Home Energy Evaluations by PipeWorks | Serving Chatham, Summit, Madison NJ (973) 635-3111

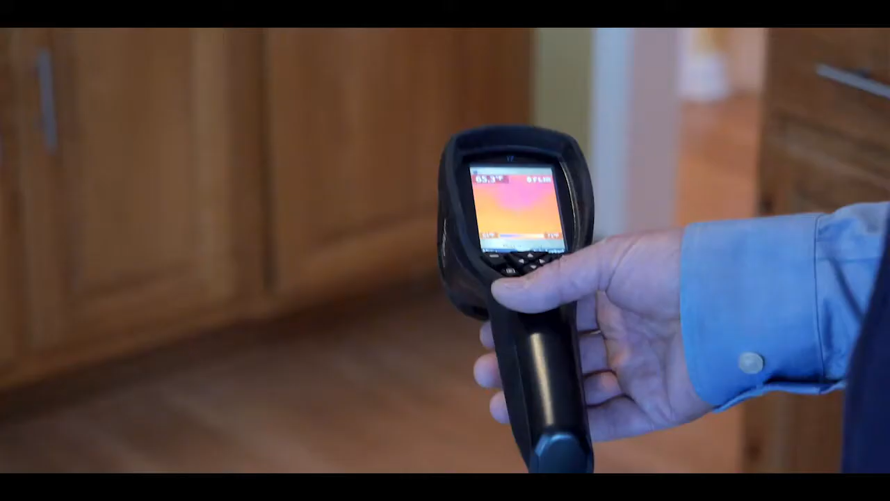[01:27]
I bet you there's a crawl space under here that's probably open to the outside. Let's go downstairs and take a look.